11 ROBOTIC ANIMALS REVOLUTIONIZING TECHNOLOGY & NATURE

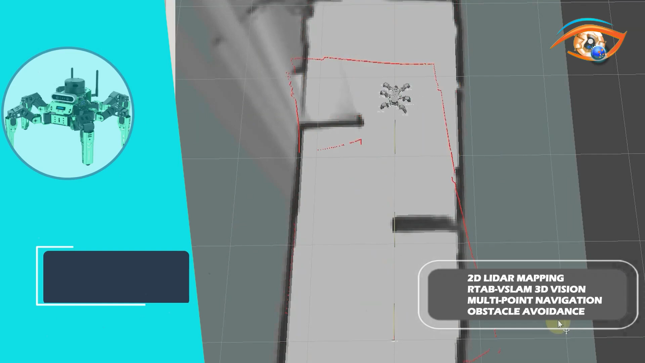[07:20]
RTAB-V SLAM 3D vision mapping, multi-point navigation, and obstacle avoidance.
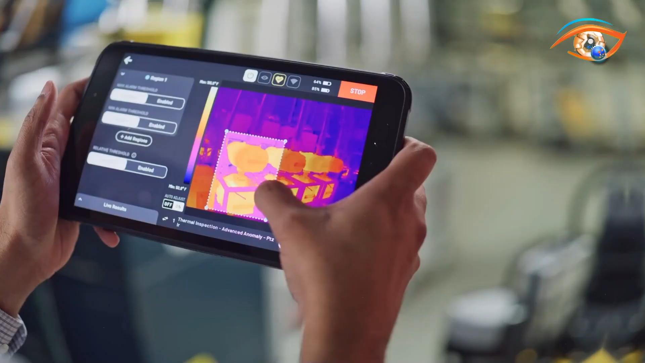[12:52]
Enhance SPOT's functionality with SPOTCAMP plus IR for thermal inspection,